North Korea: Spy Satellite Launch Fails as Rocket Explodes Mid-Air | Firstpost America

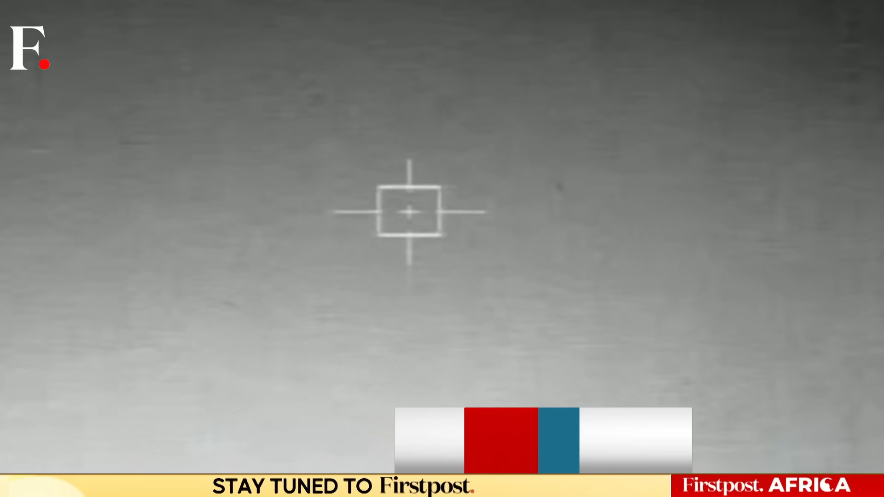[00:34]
North Korea's latest attempt to put a spy satellite into orbit has failed.
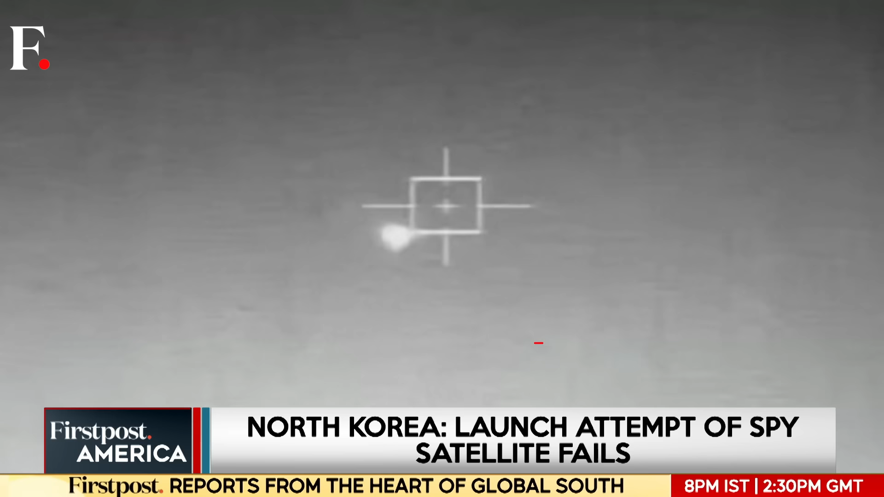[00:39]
Pyongyang says its rocket exploded mid-air just minutes after liftoff on Monday.
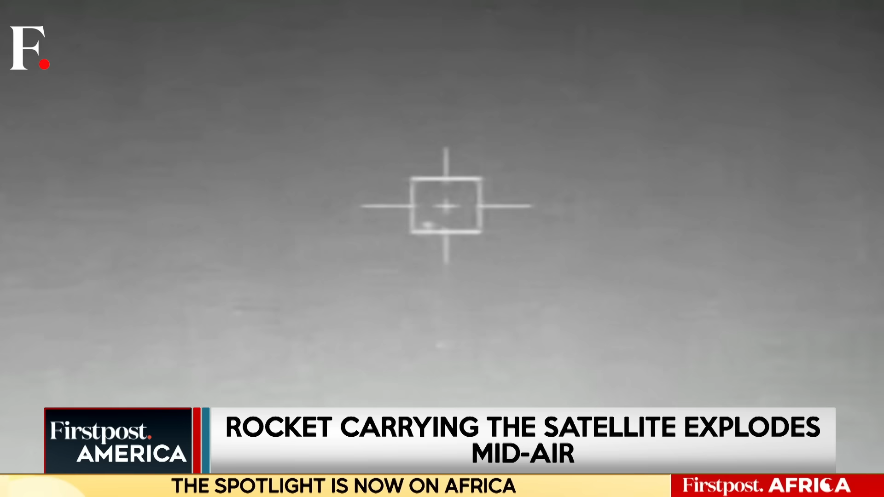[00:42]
The statement came after South Korea's military reported the launch of an unidentified projectile.